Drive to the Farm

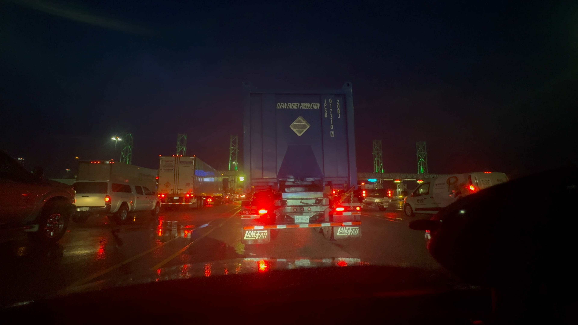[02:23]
So they opened the gates approximately 10 minutes ago.
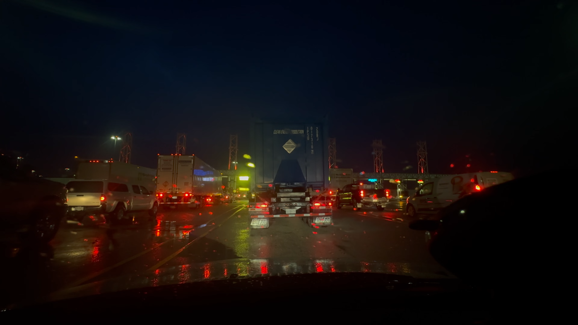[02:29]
The line just started moving. I, of course, picked a line with some big ass long trucks in it. So it seems to be moving a little faster. Obviously, if there's smaller vehicles, there's going to be more people paying and going through. Whereas in the big trucks, one pays, one goes through, one pays, one goes through. So moving up in the line real fast. Have a reservation.